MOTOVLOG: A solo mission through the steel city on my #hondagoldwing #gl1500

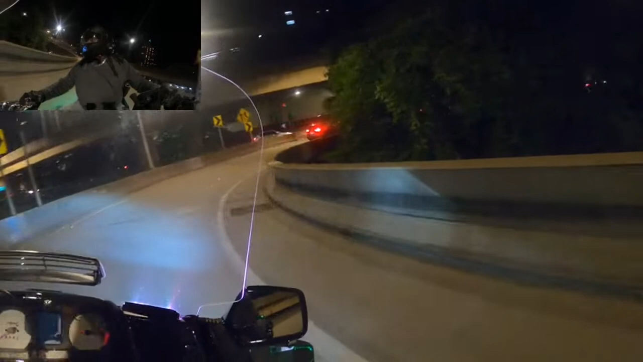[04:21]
Can't think of a better way to do it. I didn't think there would be this much traffic at this time of night on this bridge. What are we doing?
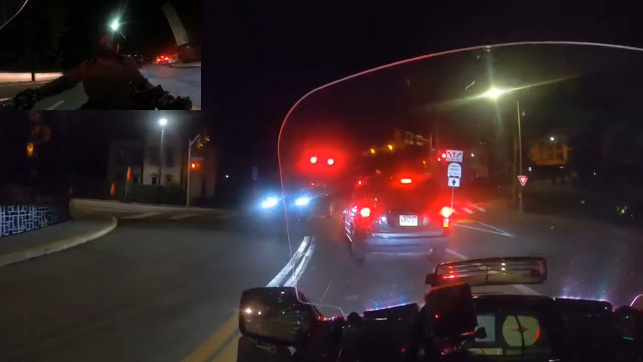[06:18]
or alcohol consumption and doing anything else for that matter. not a slight of people who do it's just not my thing. This is Grandview Boulevard Grandview Avenue Boulevard Avenue Grandview Avenue
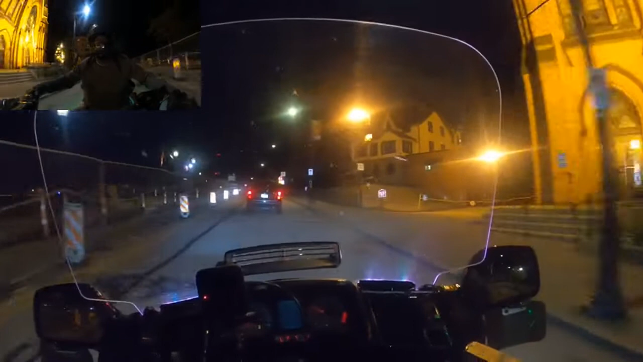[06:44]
and just like everything else in Pittsburgh it's under construction
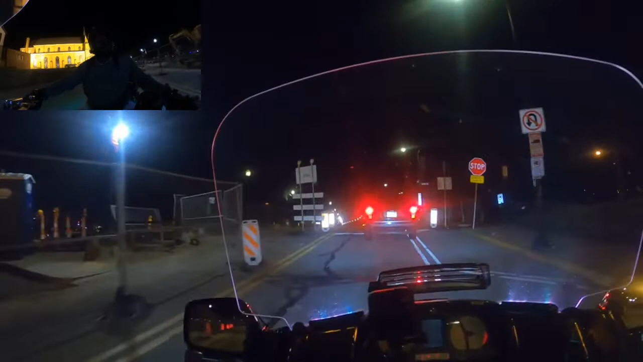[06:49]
it's going to see if I can get to a scenic overlook and get you all some views that all that was under construction let's take it a little bit farther down.
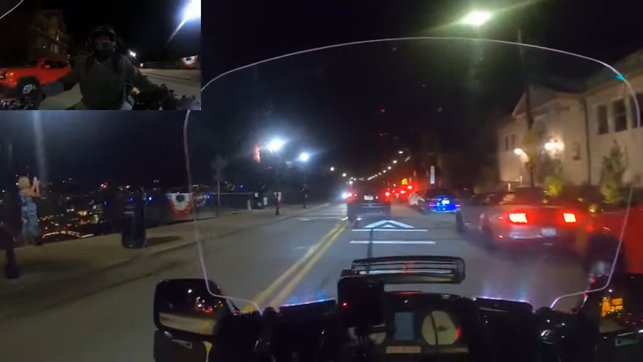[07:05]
Okay there's an overlook right there so we'll do that on the way back.
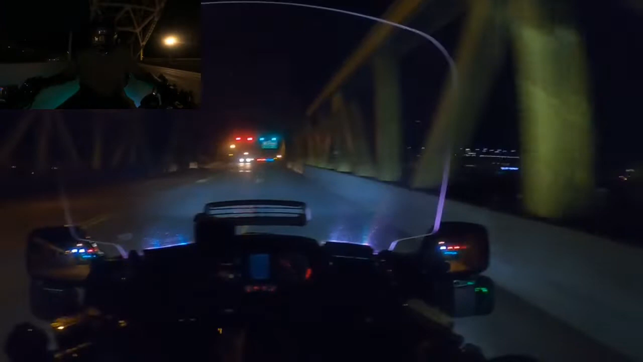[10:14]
it's easy to choose any one of them at this time of night when there's no traffic or no major sporting events going on that's Rivers Casino
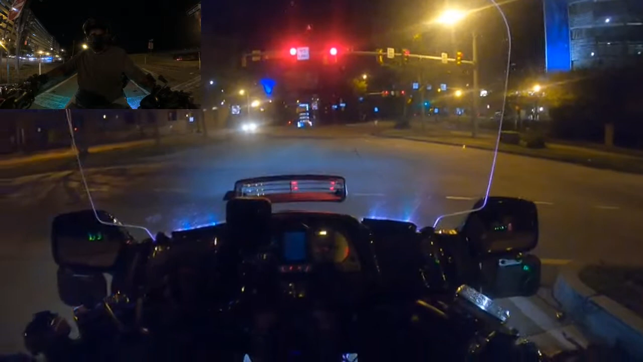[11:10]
happen to pick somebody up who want a little bit of money had a few drinks in them feeling a little extra generous I don't know how anybody I know that light's going to turn green I need it to hold for about 10 more seconds I don't know how anybody
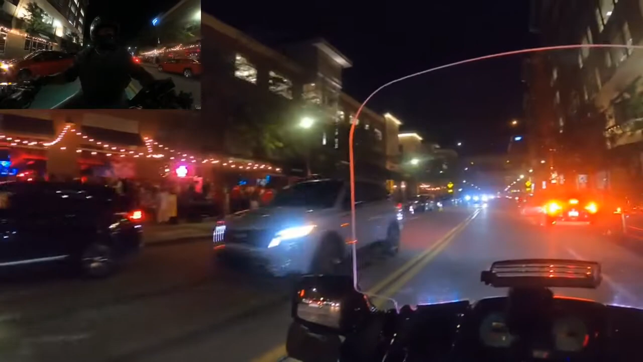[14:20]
another hot spot on a Friday night they renamed Heinz Field some company I never heard of before I won't be calling it that this is PNC Park up ahead the baseball stadium and so this
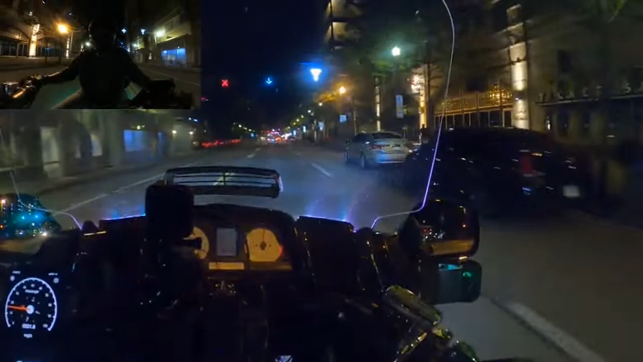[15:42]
and take a quick one through downtown and then get on the road on the road I live about maybe nine ten miles from downtown so
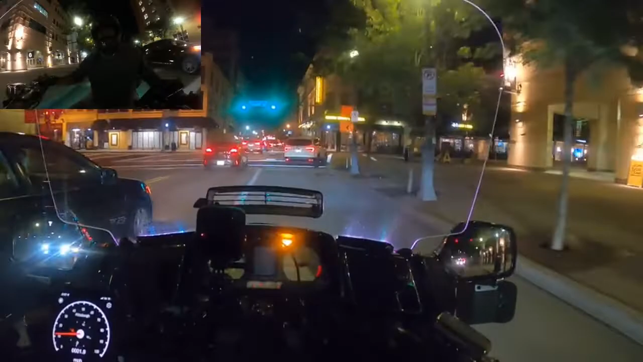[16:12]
I don't well road closed that way everything's under construction down here you almost can't make a right in downtown Pittsburgh I'll go on past you let's see